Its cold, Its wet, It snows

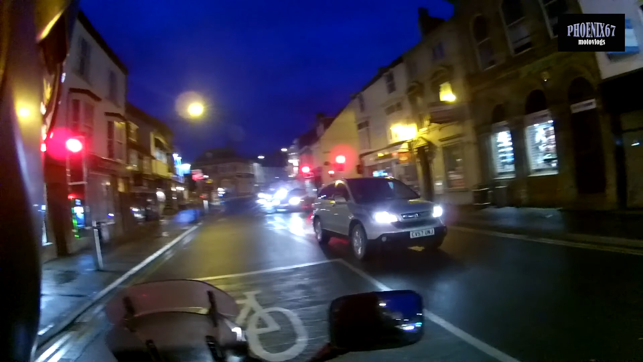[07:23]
Sad to be going home. But needs must. And I'm thinking it's going to be a bit dodgy going up over Wolds because it's snowing. Well, on and off. And thank you all for the really nice comments about my last video.
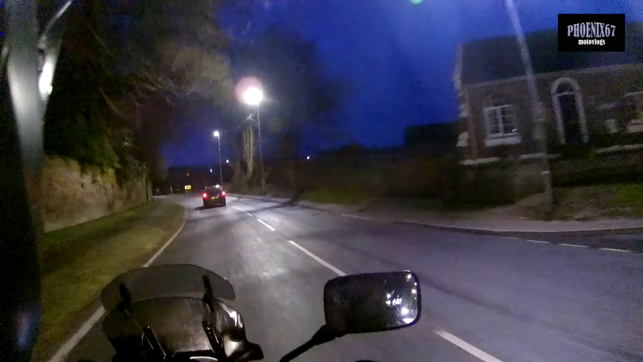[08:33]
Tis a bloody cold one, I know that. This is where I get blinded by old dickheads with full beams on.
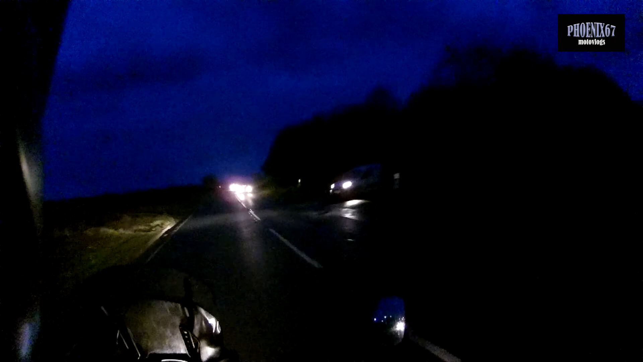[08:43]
Let it snow, let it snow, let it snow. But not on my watch. Fuck. Can't see jack shit.
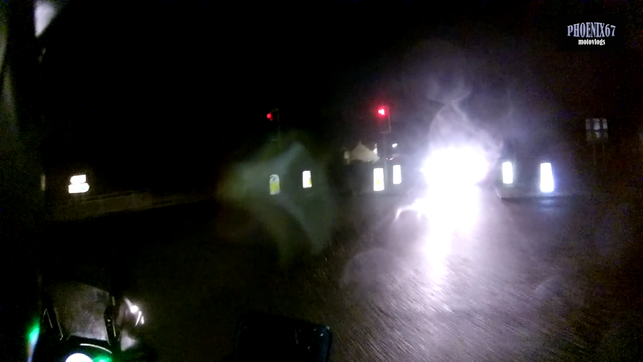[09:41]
Because I can't see bugger all.
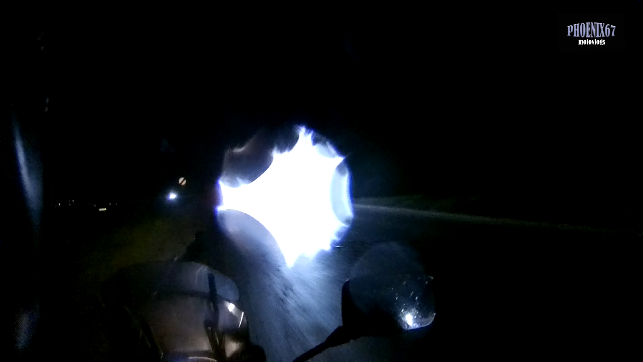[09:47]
I'll go a long way around.
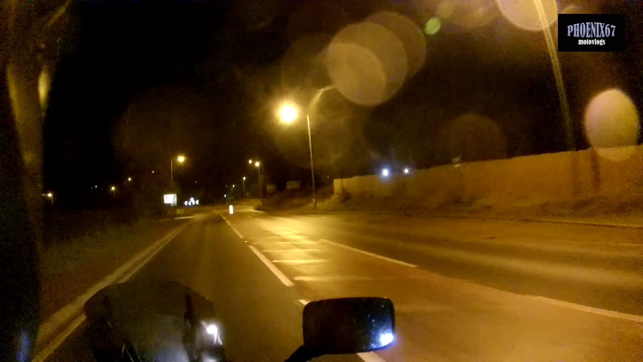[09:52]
Because at least then there's some street lights. And there's more chance that roads will have been gridded. And it's snowing, it's snowing, it's snowing. Wind's strong as well, bloody hell!